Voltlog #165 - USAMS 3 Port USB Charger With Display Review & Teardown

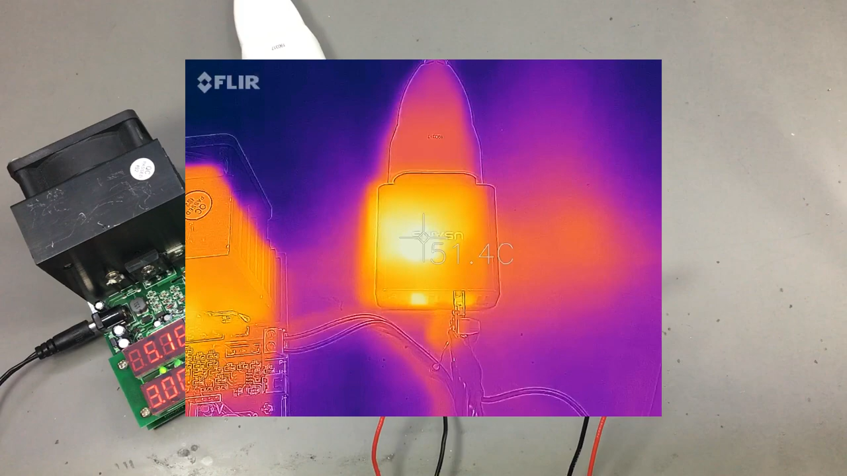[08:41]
On screen: spot 51.4°C
And I've checked with the thermal camera and as you can see in these images, the temperatures reached are not very high.
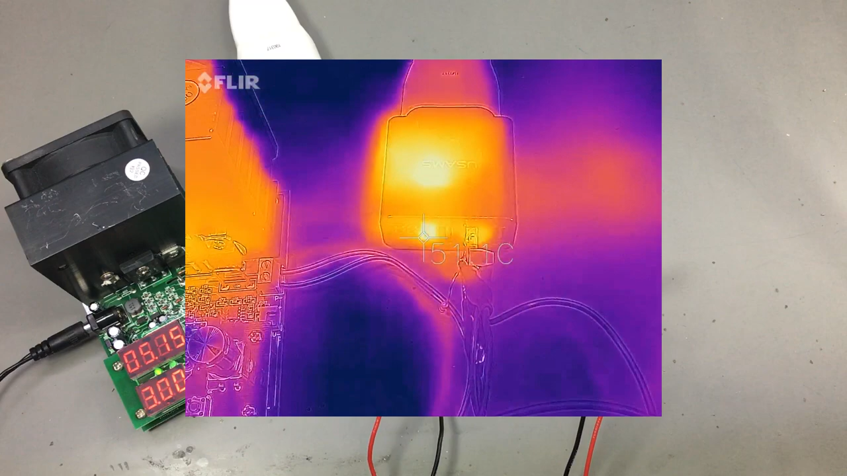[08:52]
We have some hot spots at around 54-55 degrees Celsius,
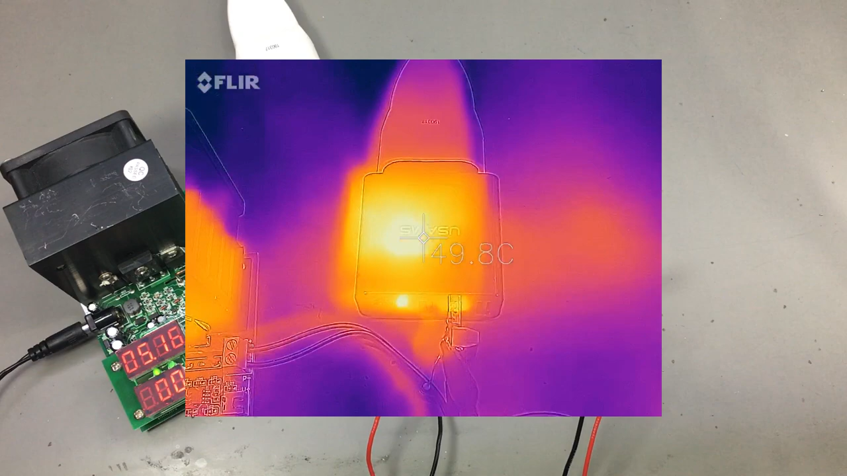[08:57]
On screen: spot 49.8°C
but that is perfectly acceptable for running such a charger at full load. Next I would like to check the output ripple voltage.